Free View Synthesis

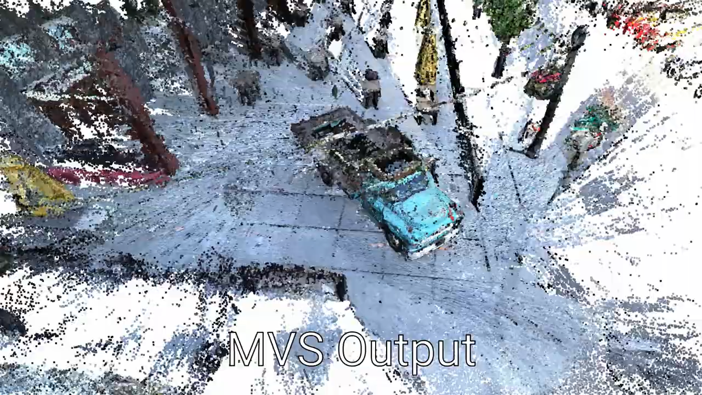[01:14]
Next, we run Multi View Stereo to get an initial 3D reconstruction of the scene.
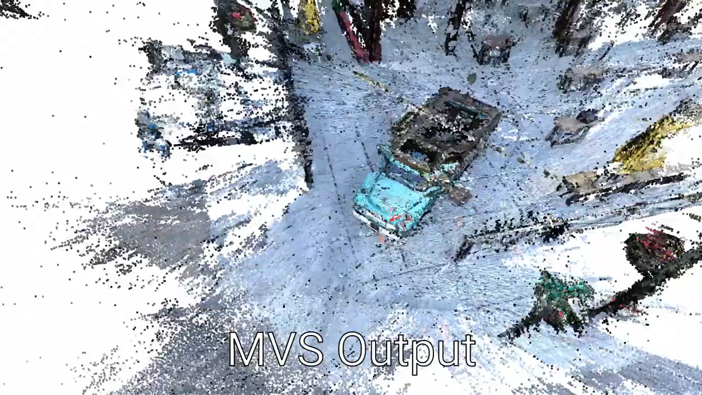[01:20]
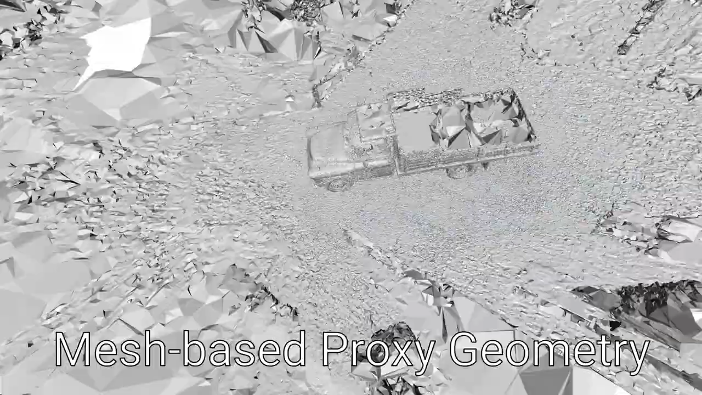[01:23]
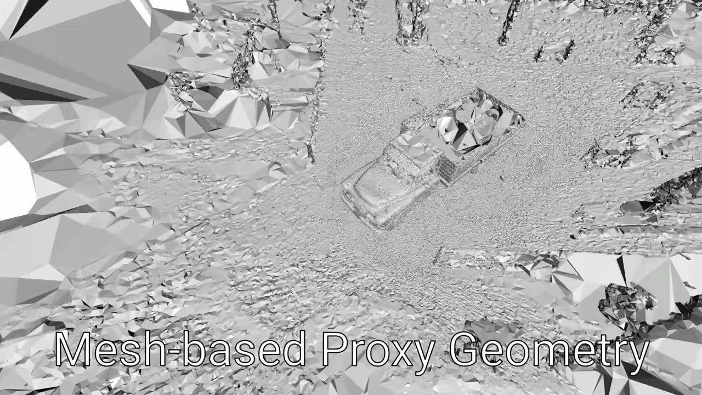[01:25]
Delaunay-based surface reconstruction is then used to obtain 3D proxy geometry.
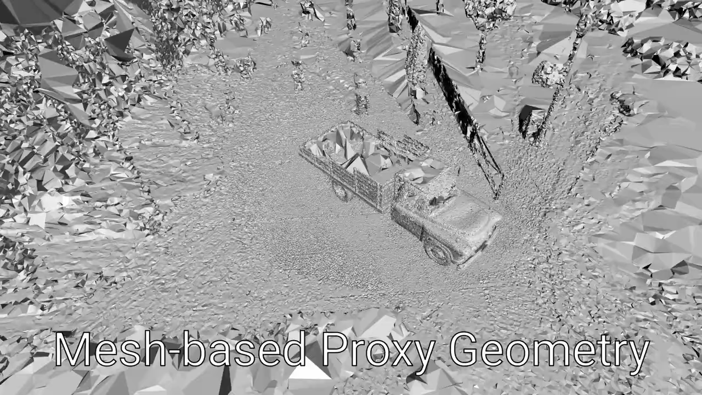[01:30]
This proxy geometry assists the mapping of image features from input views to new target views.